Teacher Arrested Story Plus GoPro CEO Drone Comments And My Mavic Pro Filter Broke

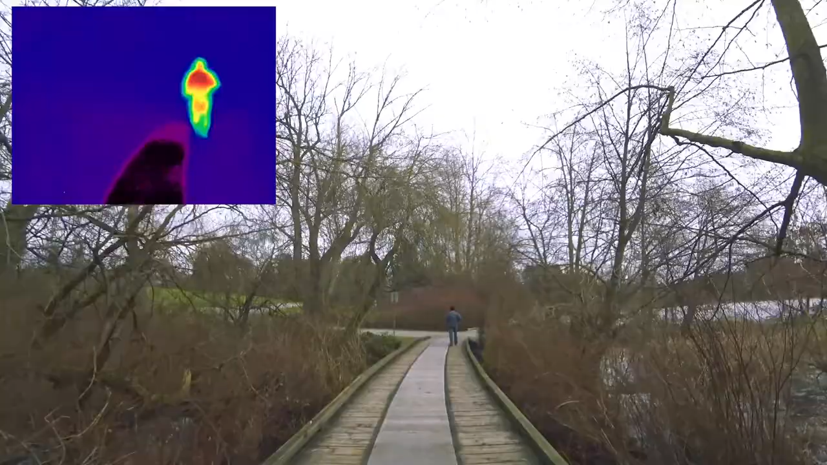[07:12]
How in this one it makes all the background stuff disappear too, once it kind of, I guess, finds the biggest movement.